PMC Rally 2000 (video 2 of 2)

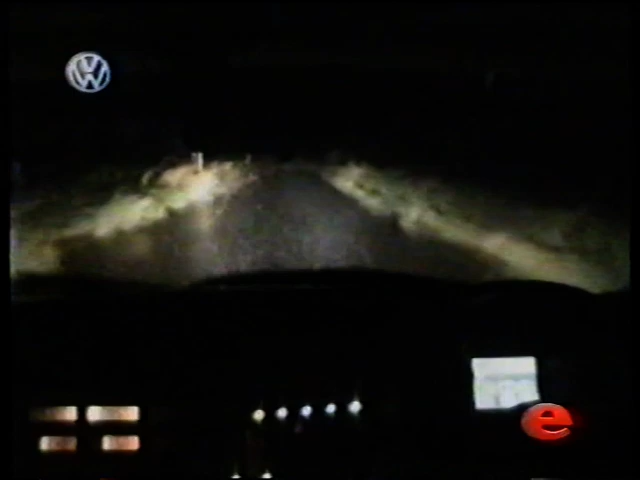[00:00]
Oh, Havoc and Judd almost found themselves going off the road in miserable conditions that sent the few spectators who braved the storm scurrying for whatever shelter they could find.